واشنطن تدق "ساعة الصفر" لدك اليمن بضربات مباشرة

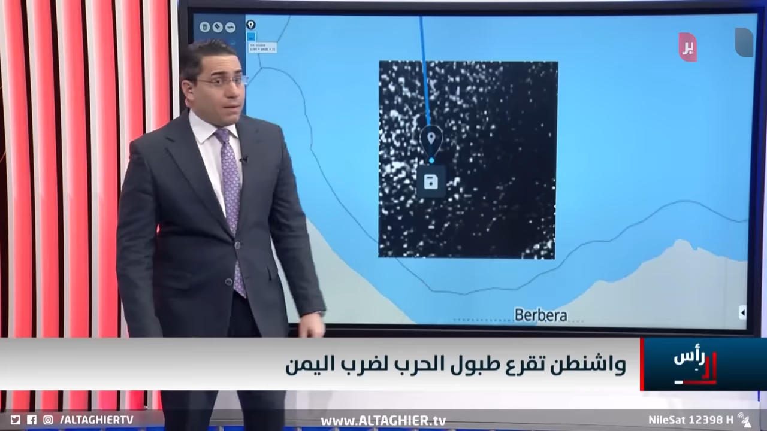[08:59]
كما تلاحظون وكما تحدثنا هي قريبة أيضا من جيبوتي أي بمعنى آخر